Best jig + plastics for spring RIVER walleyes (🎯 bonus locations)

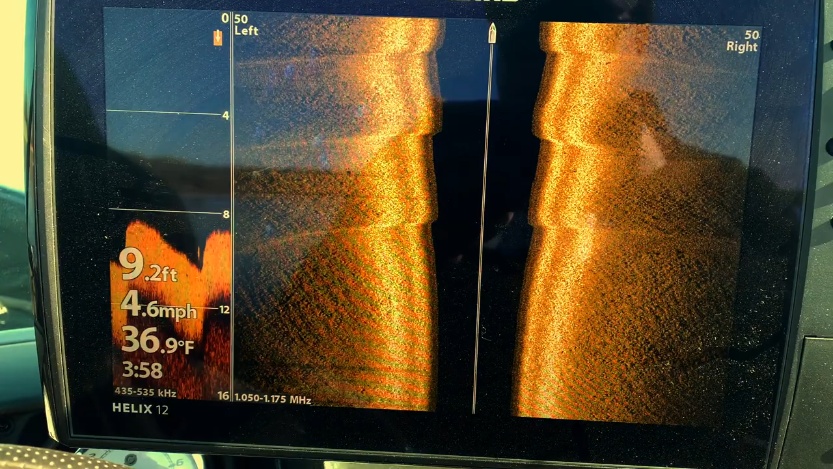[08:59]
On screen: depth 9.2 ft, water 36.9°F, speed 4.6 mph
dunes you can see fish on side imaging hiding behind those rolling dunes
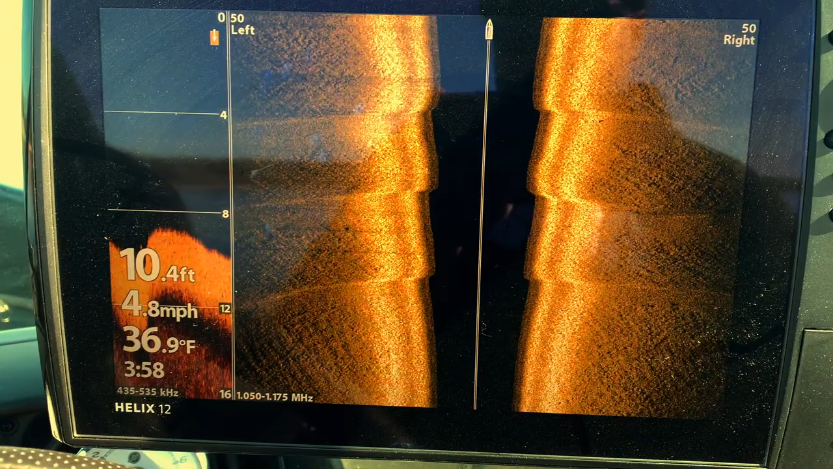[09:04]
On screen: depth 10.4 ft, water 36.9°F, speed 4.8 mph
created by the current and it's a lot of the times a good place to get numbers of fish you can get the odd big
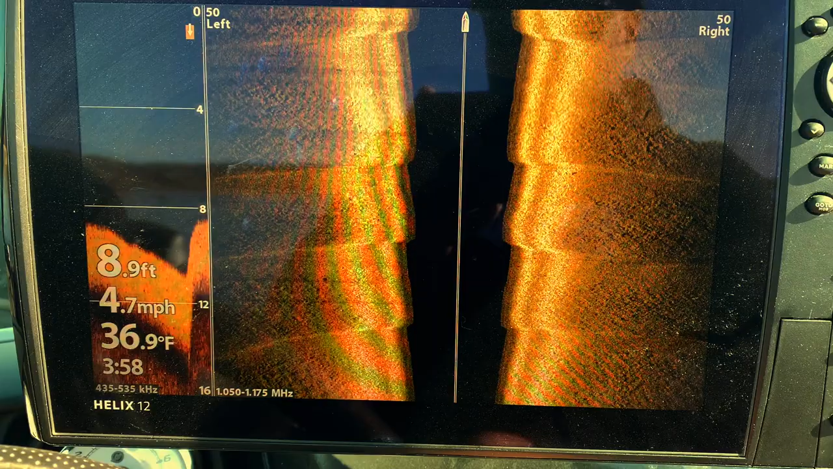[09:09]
On screen: depth 8.9 ft, water 36.9°F, speed 4.7 mph
one in there too but as far as just getting a lot of hook sets in those sand dune fish are crazy overlooked.